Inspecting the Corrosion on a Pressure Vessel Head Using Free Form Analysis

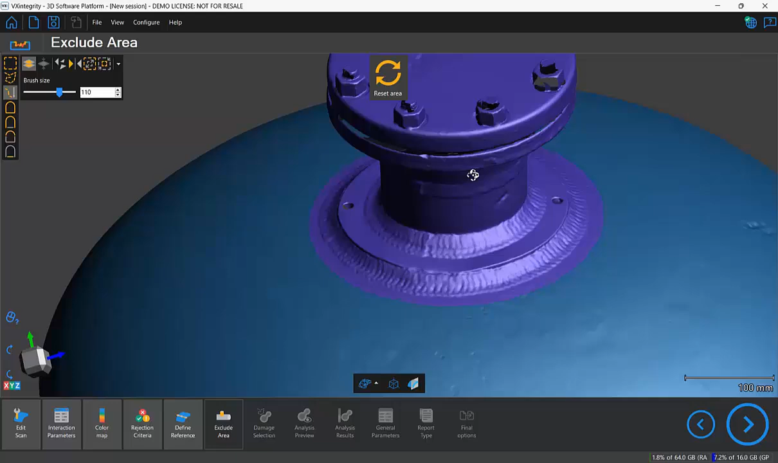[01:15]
So I want to make sure to deselect that so it's actually going to be analyzed. So let's go ahead and use the free-form selection tool and the way to deselect areas is to hold down control and shift at the same time. Then paint your box as usual and at the end right click to confirm.
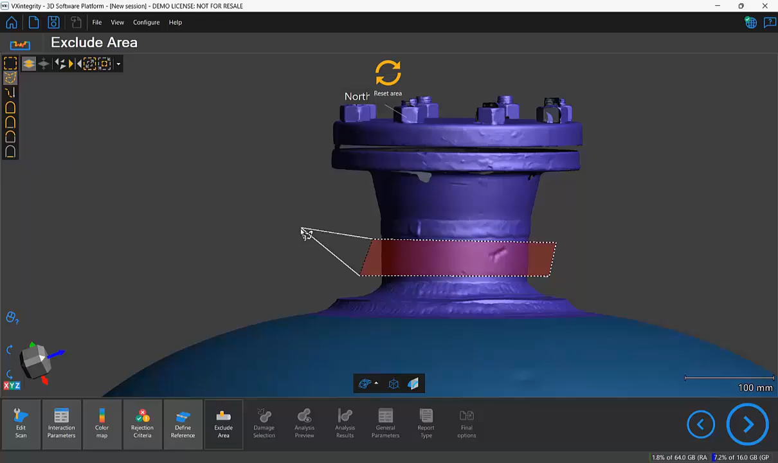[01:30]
So once again control shift paint your box right click at the end to confirm. So I'll do the same thing at the top. At the top I will untoggle the select through button so it doesn't select all the way through. Just selects the top and once again holding down control and shift I draw my circle.
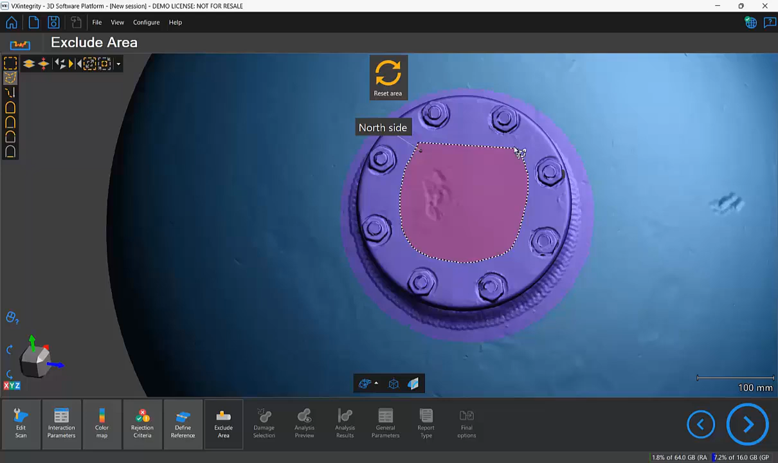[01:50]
Right click and there we have it. So we're going to proceed to the next step to the analysis preview.
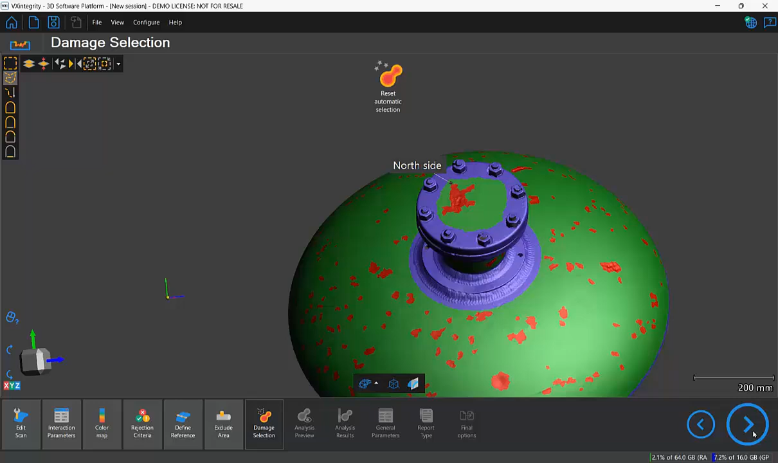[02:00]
And you'll see in the analysis preview that we can actually visualize the reconstructed mesh here. Notice that the reconstructed mesh should pretty much follow the curvature of the green section.
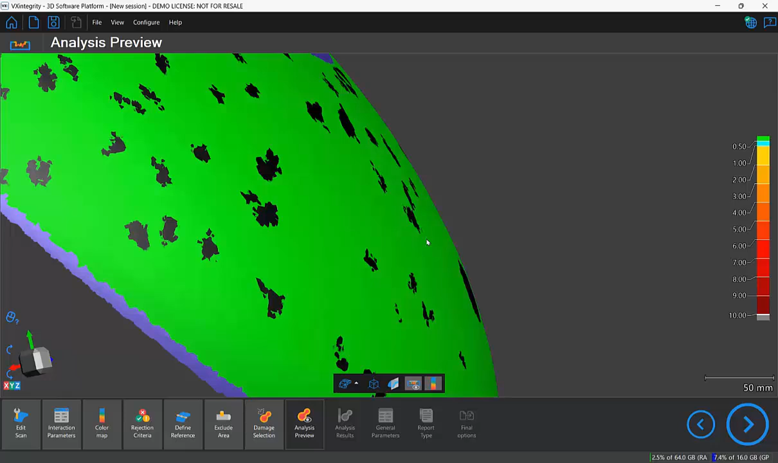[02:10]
It's an extension of the good reference surface of our pressure vessel head.
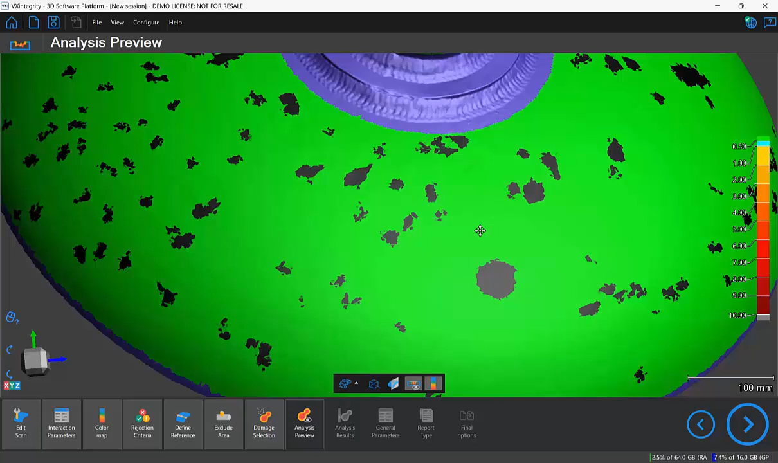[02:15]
Okay and this is what is going to be used to estimate the depth of our corrosion.